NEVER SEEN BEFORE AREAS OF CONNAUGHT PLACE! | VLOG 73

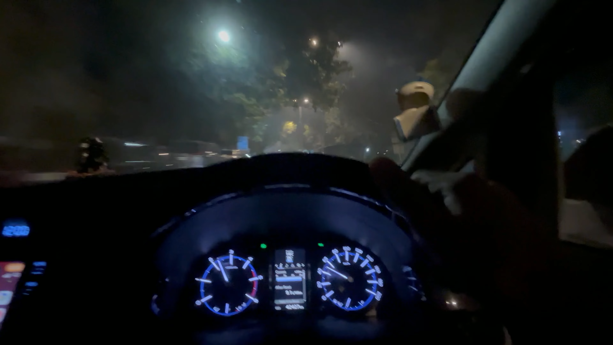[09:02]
ये देखो गाइस छोटू सी मिनी कूपर जा रही है ऑरेंज कलर की, घटिया सी गाड़ी लगती है मिनी कूपर भी। तो अभी देखता हूँ मैं थोड़ी सी ऐसी गेड़ी वेड़ी मारूंगा फिर घर चढ़ते हैं बस।
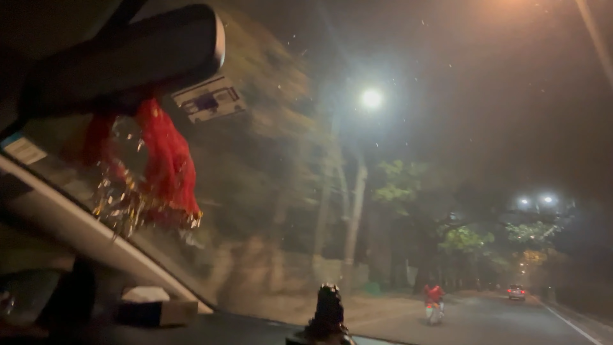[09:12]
ठीक है गाइस, मस्त मजेदार रोड जो रही है अभी, जैसे कि आप देख सकते हैं। चलो मैं वो गाने बजाने हैं, बाय गाइस।
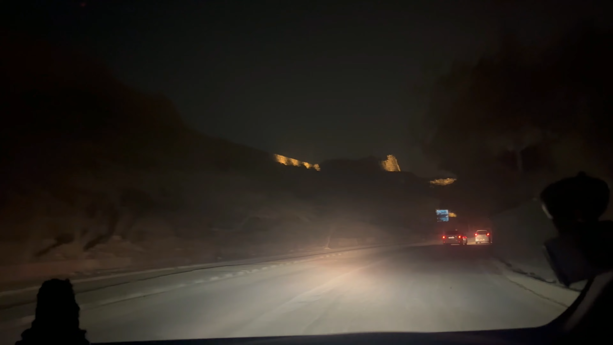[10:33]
मैंने फ्लैश ऑफ कर दिया तो आँख में पड़ रहा था, क्योंकि अभी जा रहा हूँ मैं घर.